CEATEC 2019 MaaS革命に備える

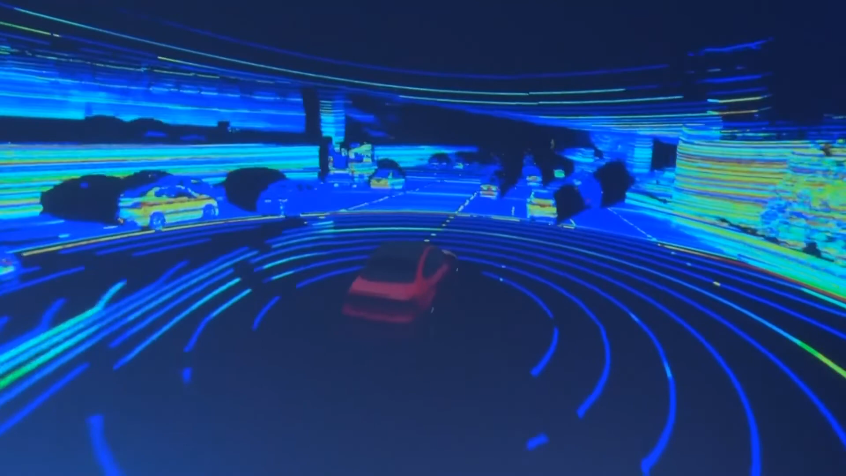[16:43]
the lidars and the benefit of these lidars again is that you see in full 3d but the challenge here is that for us humans it's easy to say oh here is
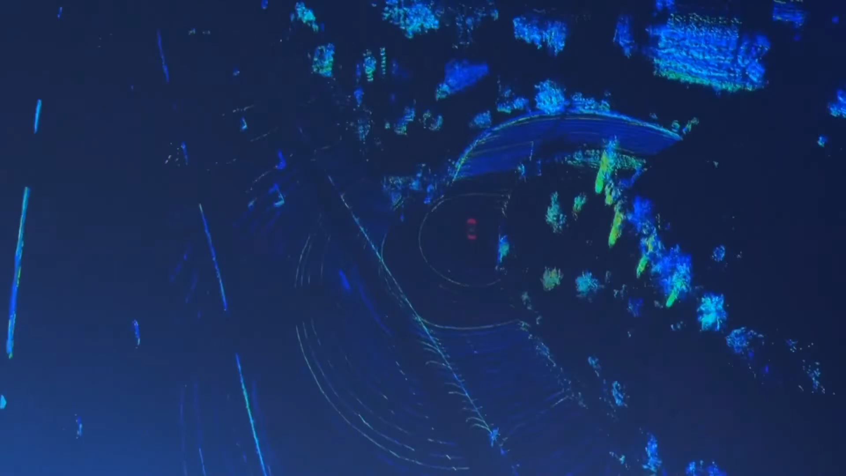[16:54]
a car here is the lane here is here we are trees but we actually need very
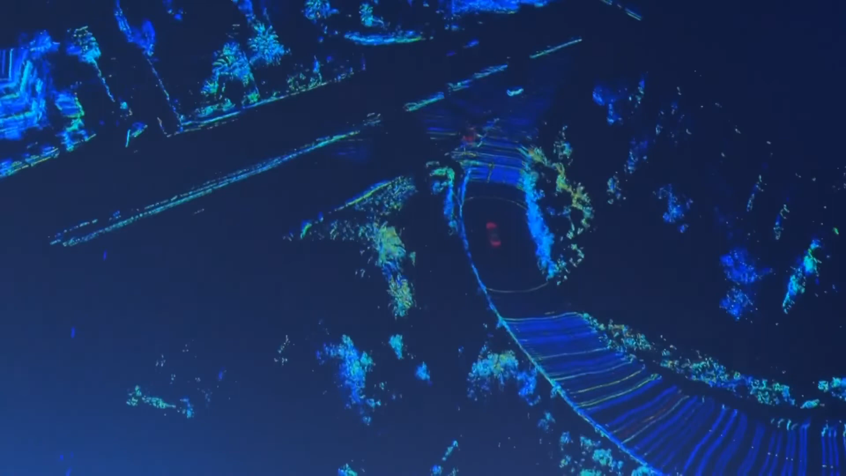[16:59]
complicated algorithms to be able to distinguish which points
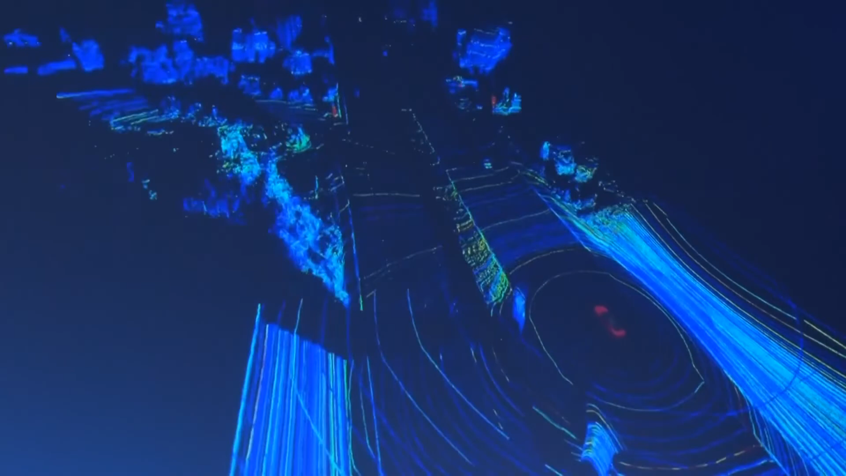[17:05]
in this 3d point cloud are actual cars and what's behind those
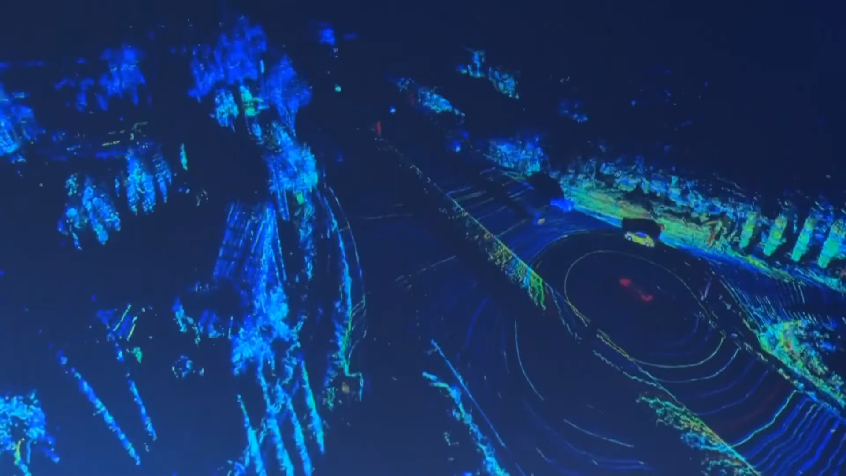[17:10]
point clouds and these are the kind of things that roboticists and
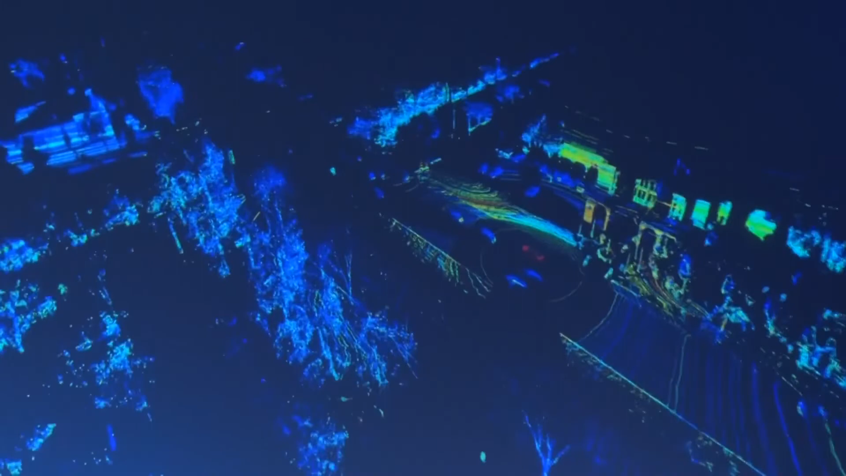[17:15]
deep learning ai engineers are working on so not only you need the
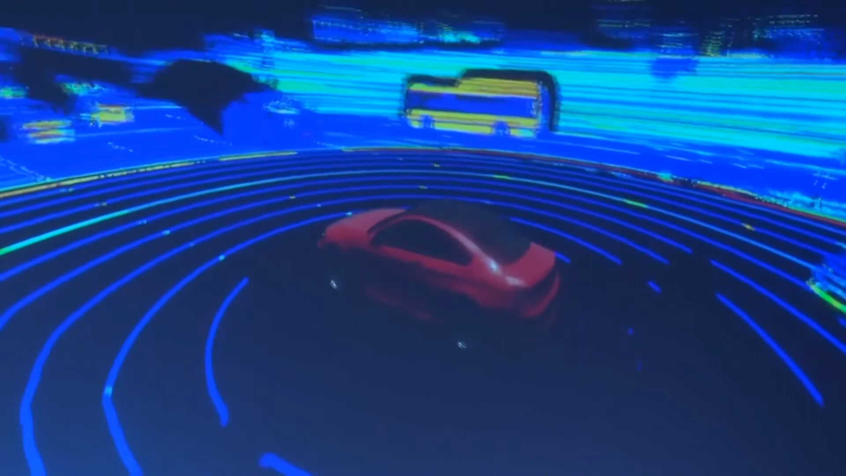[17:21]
sensor but then you need very complicated algos to do the work behind it and that's that's why it's
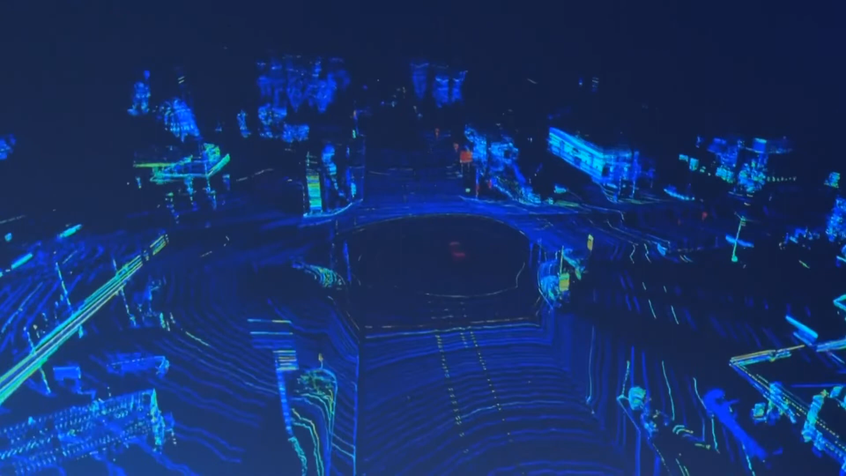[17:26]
really really hard to do autonomous vehicles is because not only the sensors need to be highly improved for perception but then you need to be able to understand your surrounding to understand what's moving what's not moving and what are the intent so the intent prediction is currently one of the areas that is non-resolved